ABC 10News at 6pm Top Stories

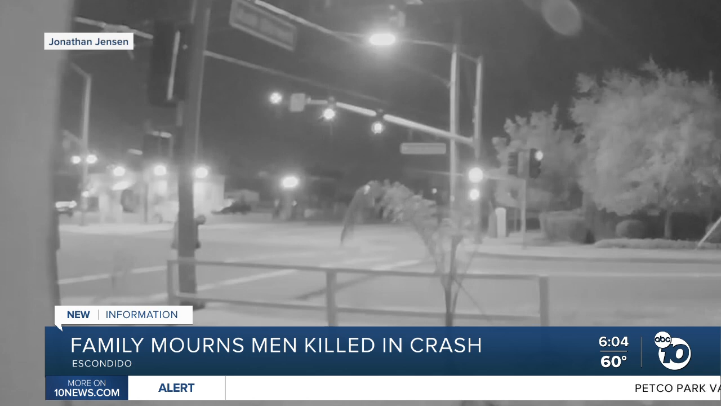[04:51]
You could hear the sirens, the screeching tires, the loud boom. A neighbor's camera captured the tragic end of what appears to have started as a joyride by a 13-year-old girl. Tuesday morning, a growing memorial marks the spot where two men died.